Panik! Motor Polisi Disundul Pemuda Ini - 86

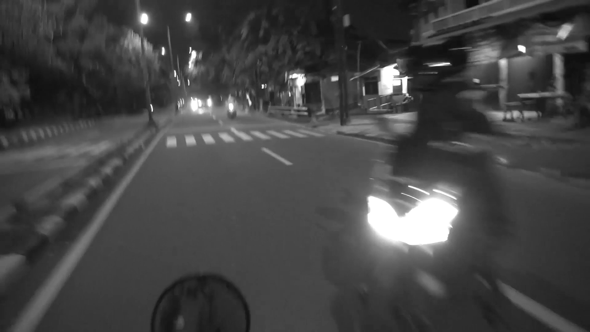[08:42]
semuanya tim mengarah ke sana dan didapati dua orang yang pada saat didekati langsung melarikan diri.